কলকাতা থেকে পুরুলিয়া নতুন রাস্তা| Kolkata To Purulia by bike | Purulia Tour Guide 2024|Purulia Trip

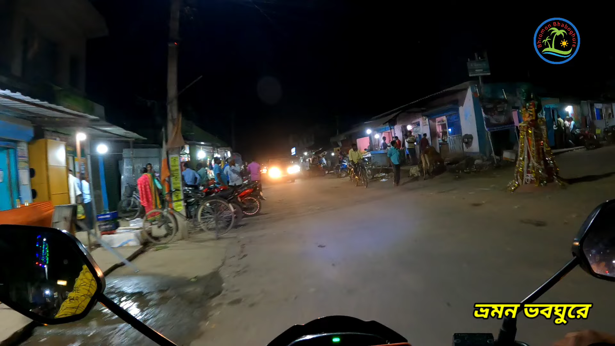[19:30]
সারা দিন কাটিয়ে আমরা অবশেষে এই সন্ধ্যেবেলায় এসে পৌঁছালাম অযোধ্যা মোড়ে।